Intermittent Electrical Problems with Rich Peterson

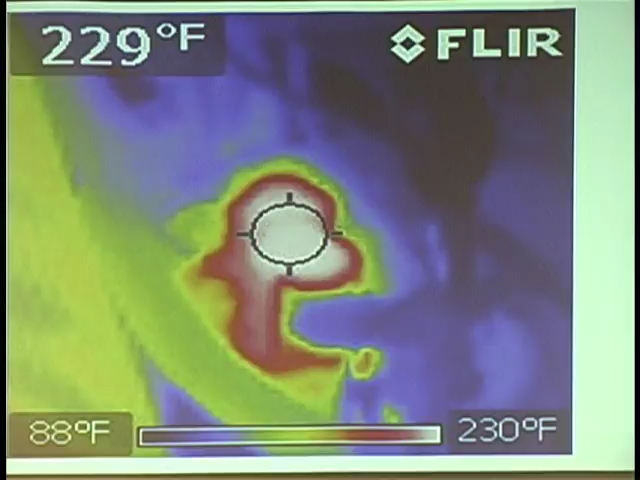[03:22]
On screen: spot 229°F, scale top 230°F, scale bottom 88°F
Hot. 229 degrees. Okay. What's on? What was that? That was the auxiliary water pump on the rail. So, I went on grayscale on a couple of things just to show people. For example, if it was just seeing a lot of colors. Alright. You may not realize what it was. Alright. This one you could see a little better. You certainly couldn't tell what those other ones were. Alright. This one you could see a little better. If you see it, that's the fan belt of the car. Alright. Alright. So, what is this? Alright. Alright. Look at the... Now, I'm not...
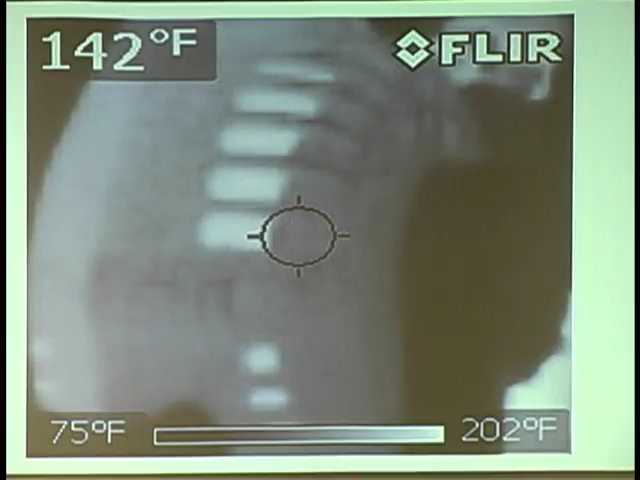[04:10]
On screen: spot 142°F, scale top 202°F, scale bottom 75°F
But, the scale on the bottom is saying that the coldest spot in this is 75 degrees. But the hottest spot, which is the lightest, which is here, is... 202 degrees. That car's been sitting for six hours. No one will be. No one will be. No one will be.